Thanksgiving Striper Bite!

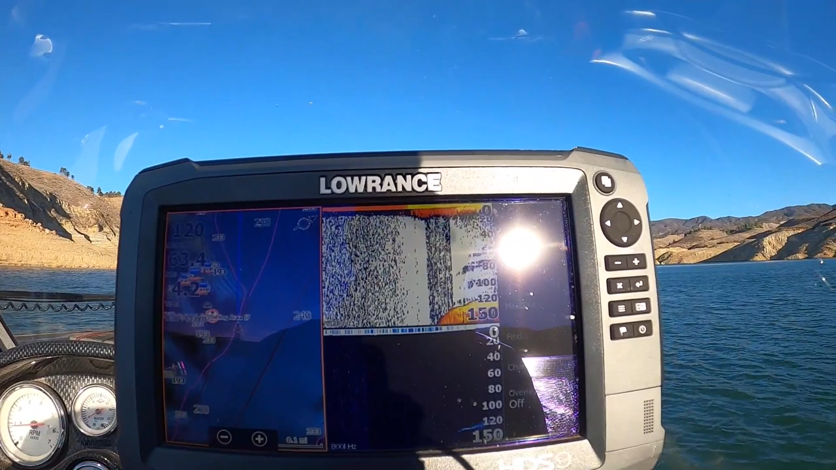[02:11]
Looking at the graph right now. Let's see what we've got going on here. Came across a main lake point.
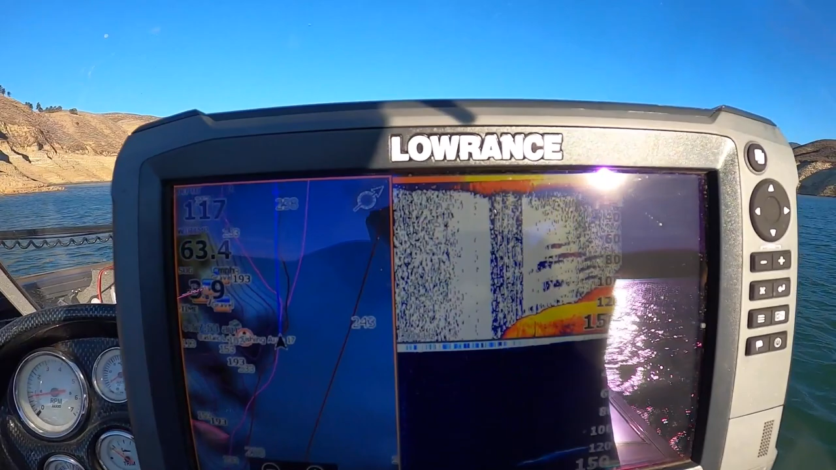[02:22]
So we're just going to check it out, see if there's any stripers sitting over here. Who knows? We might even just go fish for bass.
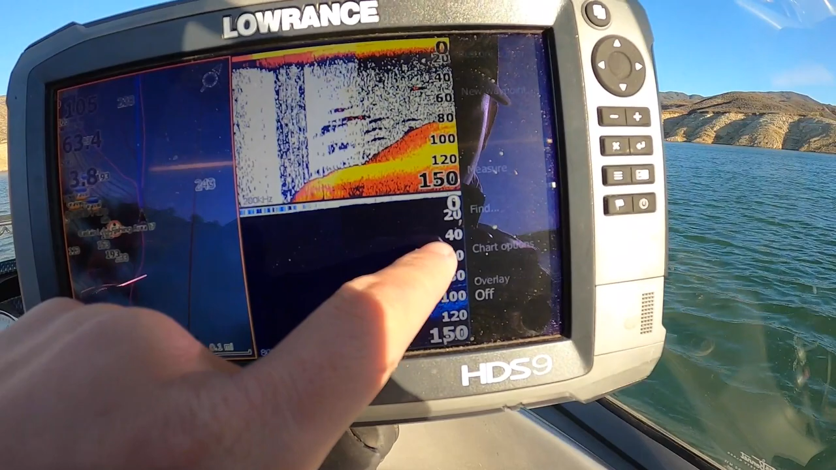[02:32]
See, one right there at 45. Slow it down. See a couple at 20.
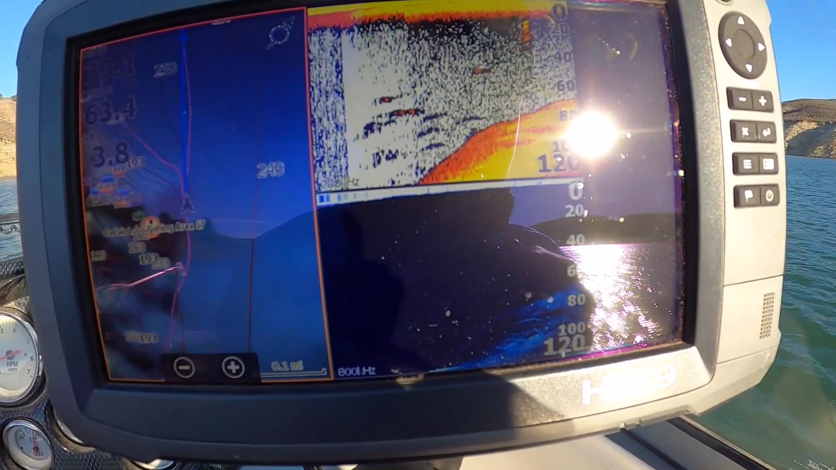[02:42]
See it coming up now. Man, all those tumbleweeds in the water because of the wind make me want to go flip them.
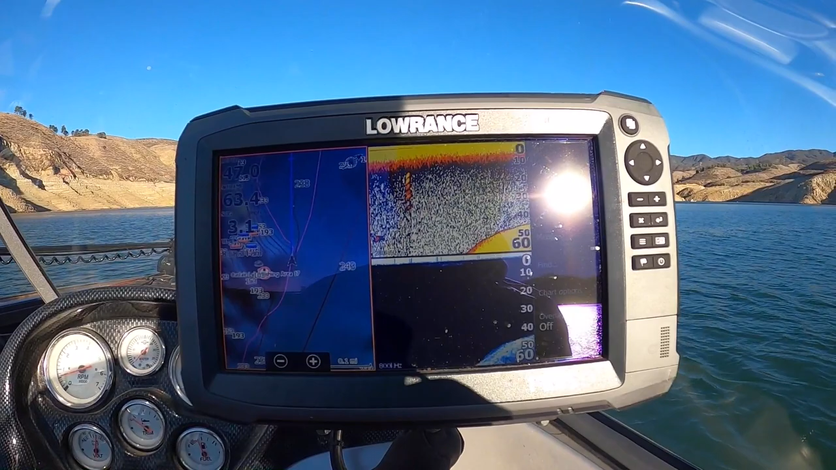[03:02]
Texts me, fish at 40. Is this worth trolling? We're gonna keep going.
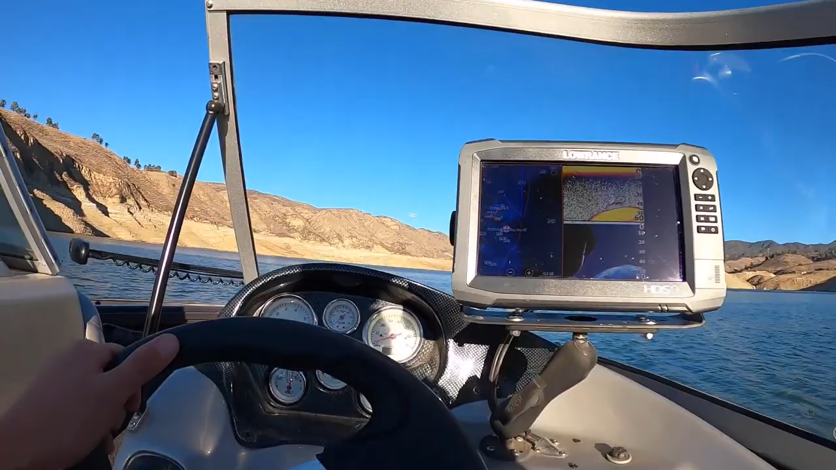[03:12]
Hit a couple more spots here. Alright, gonna check spot number two.
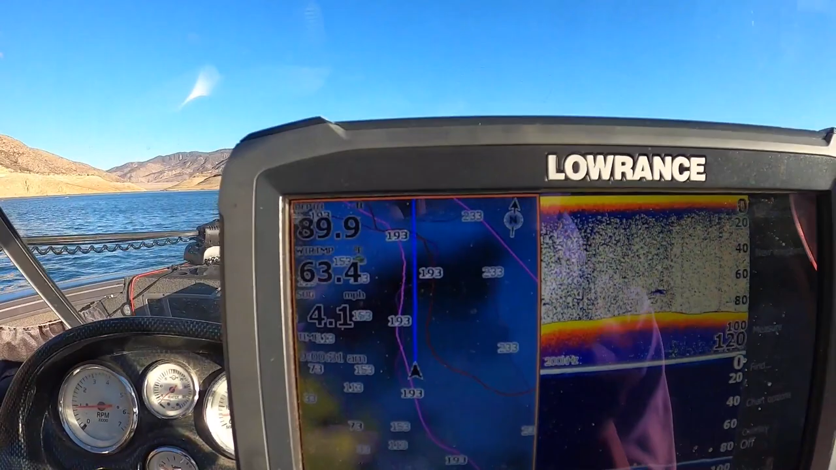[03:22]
On screen: speed 4.1 mph
Another hump or point right over there. And yeah, just gonna run over it.
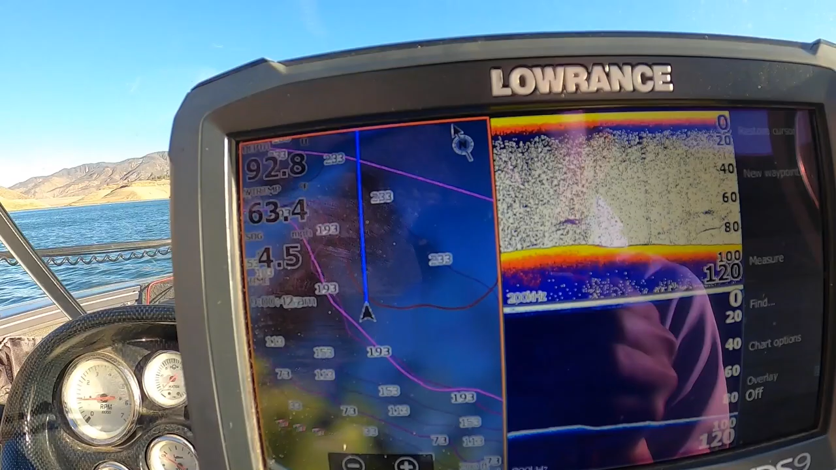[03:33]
See if anybody's home. Also, lots of tumbleweeds in the water. That's a small one, but there are a lot of them just scattered all around.
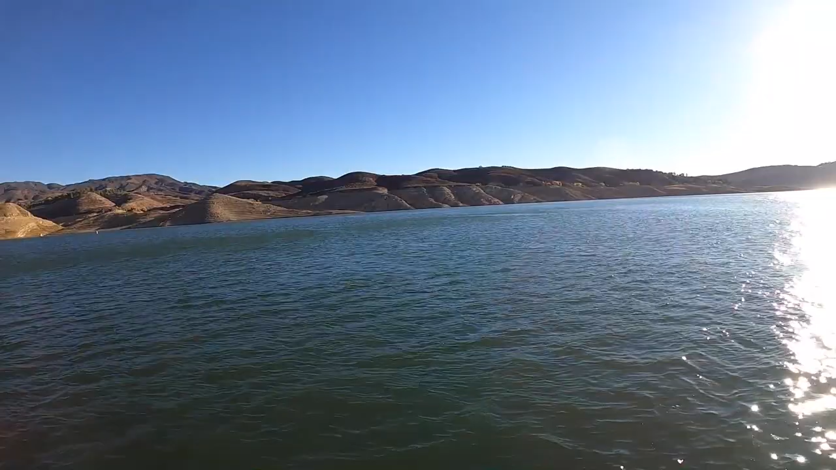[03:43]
Water's pretty clear. Oh, we got fish. We have fish, ladies and gents.
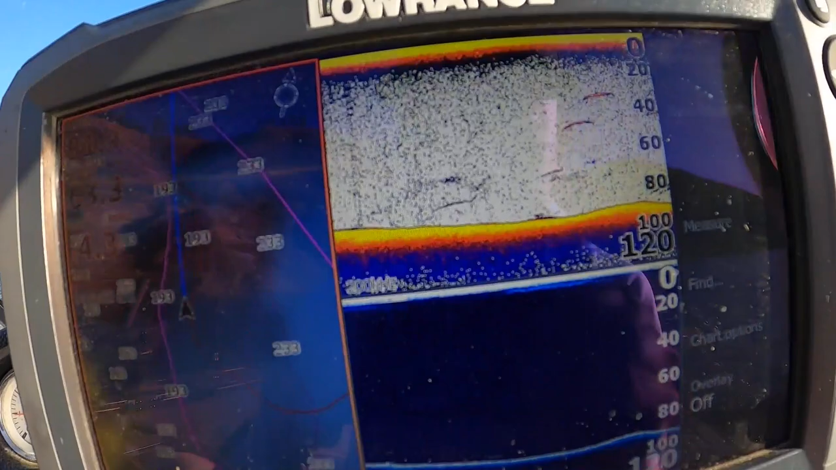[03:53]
35, 45 feet. That is, yes. Okay, that is worth fishing. 100% worth fishing. Seem to be singles, though.
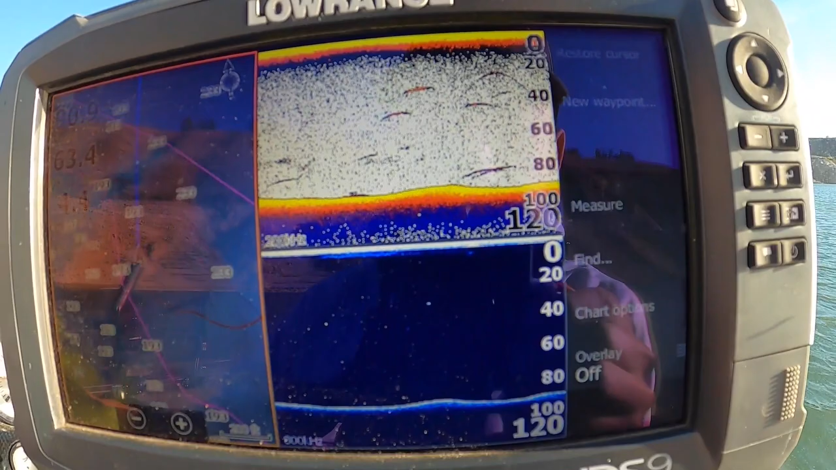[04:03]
We'll see. That's a nice one right there at 35.
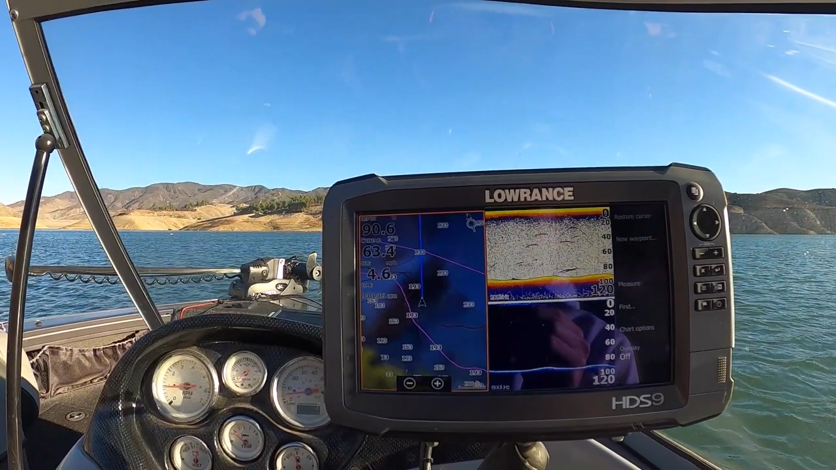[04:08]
Probably throw a fly down there just to see. Still haven't even reached the point yet. We'll see. We have an entire lake to cover today and only